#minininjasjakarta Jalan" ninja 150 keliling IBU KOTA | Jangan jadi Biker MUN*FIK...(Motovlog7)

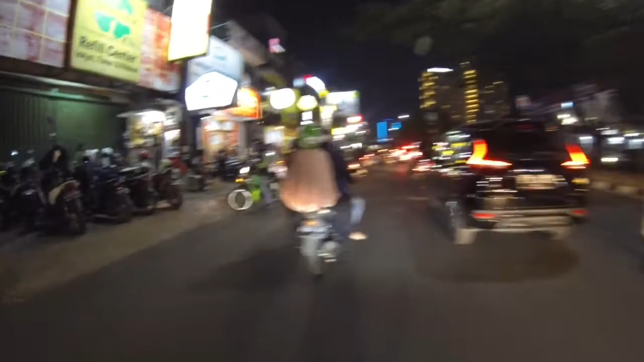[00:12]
Ini kita lagi pada mau jalan ke rumahnya.
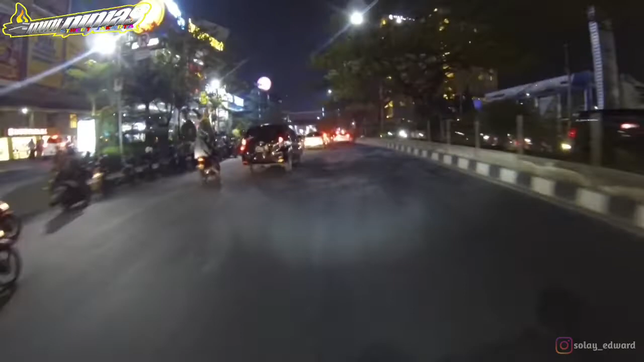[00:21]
Jalan, kita mau jalan ke rumahnya Bolo-Bolo.
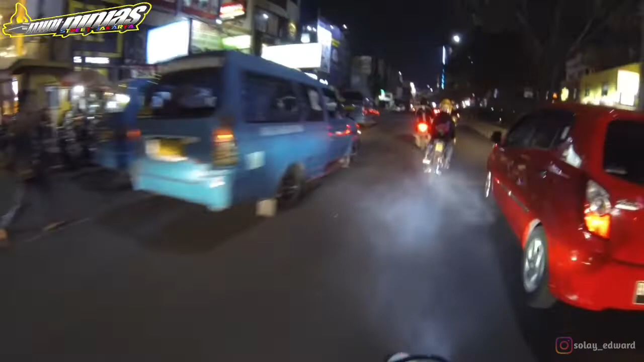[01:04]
Oke. Kita lewat Lenteng Agung. Terus nanti ke sini ke arah Pemohon. Kita lewat jalur luar. Jalur macet.
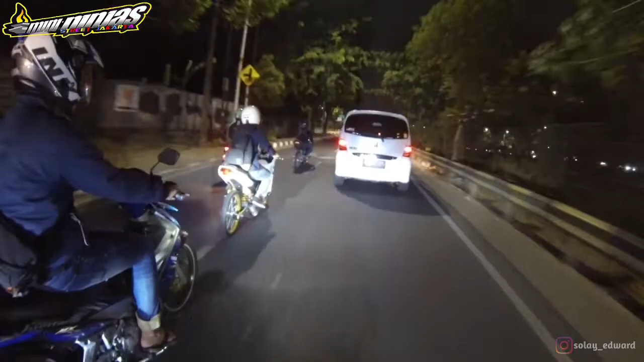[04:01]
Cipratan air apa nih tuh? Ada lihat gak? Harusnya tadi kerekam. Ada orang buang rokok dari jendela mobil.
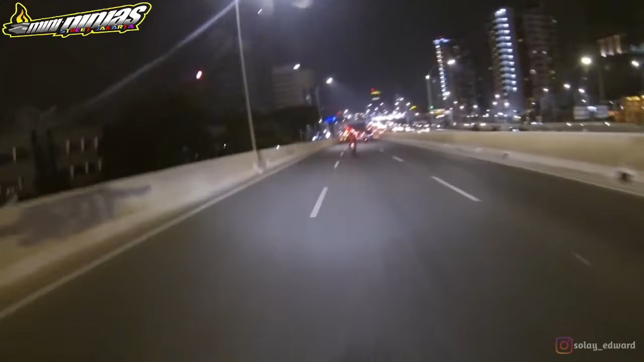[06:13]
Sudah melewati sedikit kemacetan dan di depan sudah disambut lagi dengan kemacetan. Ini flyover Citosnya. Yang bentar lagi Citos, yang di depannya akan Citos sana. Saya mencium bau busi mau mati.
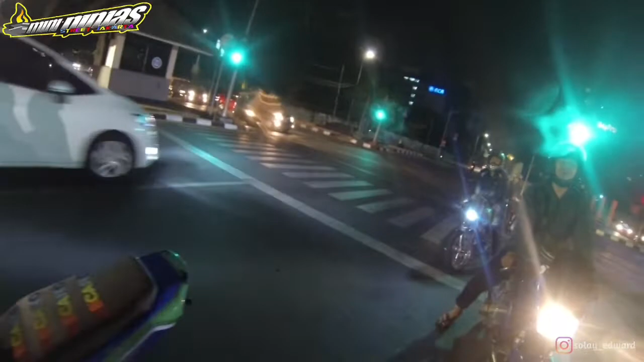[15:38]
Hah? Putar balik ya, putar balik.
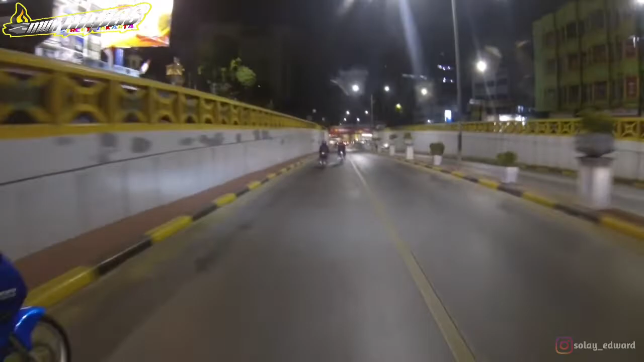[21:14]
melihat kelakuan mereka nih. Oh, bantul. Oh.
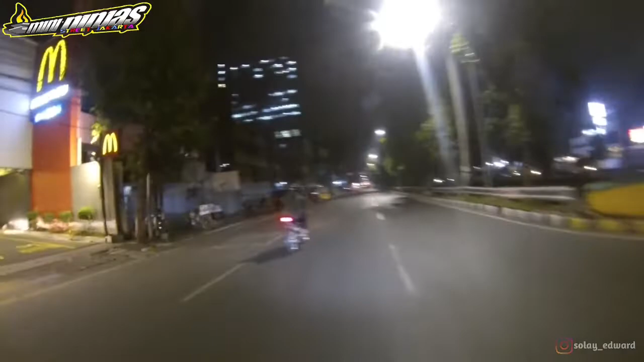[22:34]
Gue bingung mau ngomong apaan, sumpah. Kalau udah jadi geber-geberin begitu, gue bingung mau ngomong apa. Motor gue nggak responsif kalian, men. Ban gue gembrot. Kayaknya ada nih di tengah deh.
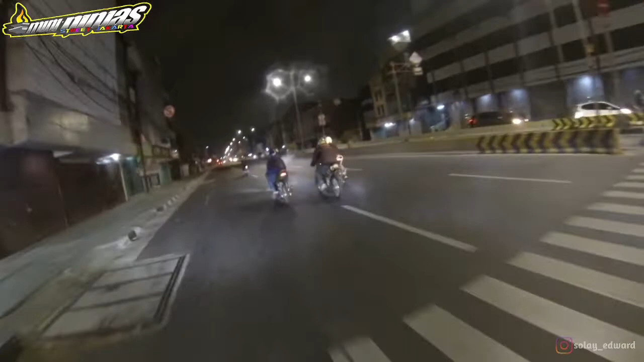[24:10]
Begitulah kelakuan mereka deh. Kalau ada lampu merah,
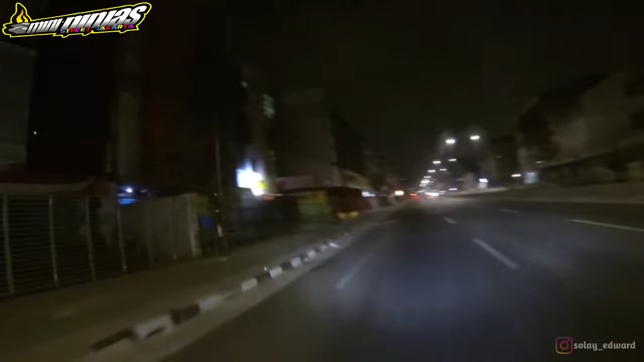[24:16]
udah diibaratkan lampu starting track bike. Unyuk-unyuk mereka nih pada. Habis ya kalau nggak malam hari gini, kapan mau menikmati?